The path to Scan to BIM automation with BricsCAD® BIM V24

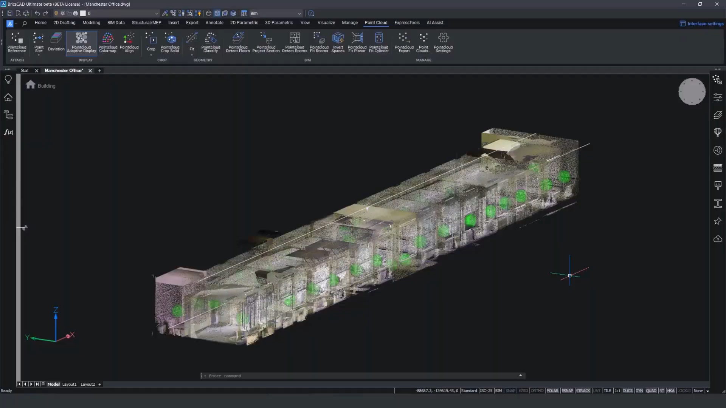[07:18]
Last but not least, we implemented an HSPC point cloud normals feature. We can now calculate normals for structured point clouds already available in the cache in HSPC that do not have normal vectors yet.
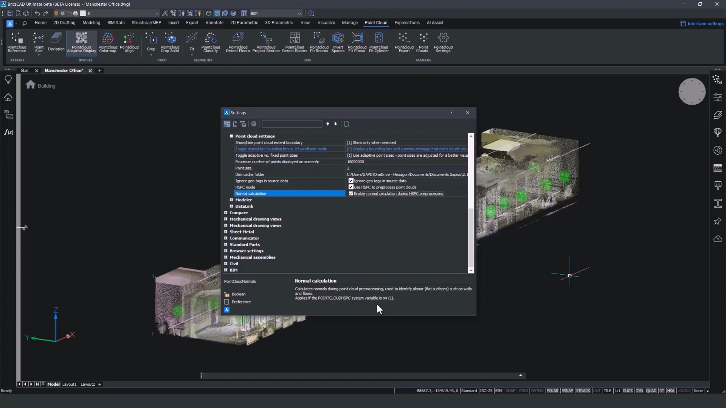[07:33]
The calculated normals will be written to the HSPC file. You can view the result by opening up the point cloud color map.
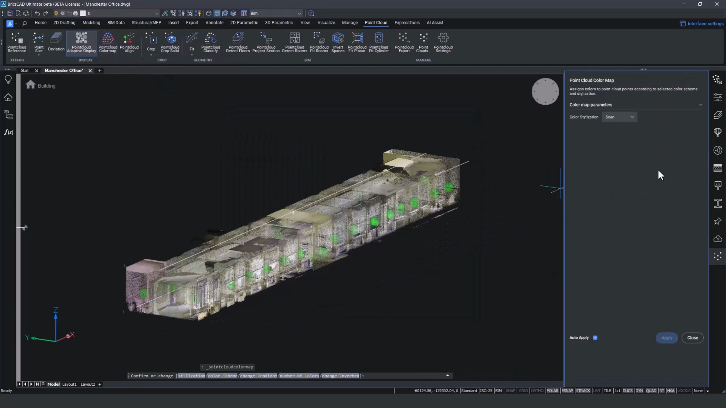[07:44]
Under color stylization, we select normals and the point colors change according to their XYZ plane alignment.
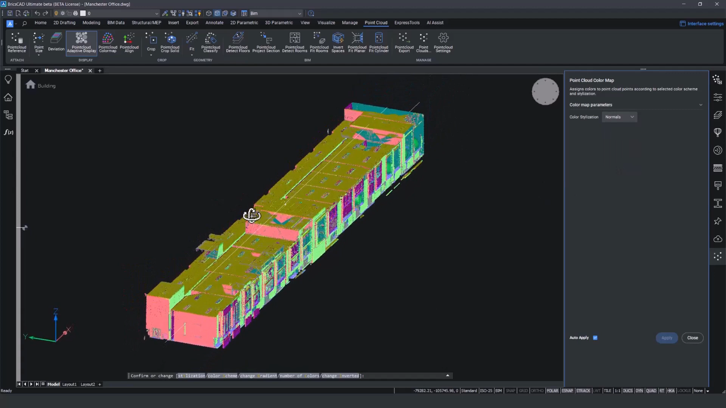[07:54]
To summarize, the BricsCAD path to scan to BIM automation includes the new point cloud classifier, a tool that classifies the points of the point cloud. With point clouds detect rooms, we are able to detect the rooms that are inside the volume section and then use the fit room feature to create 3D solids that represent the room geometry.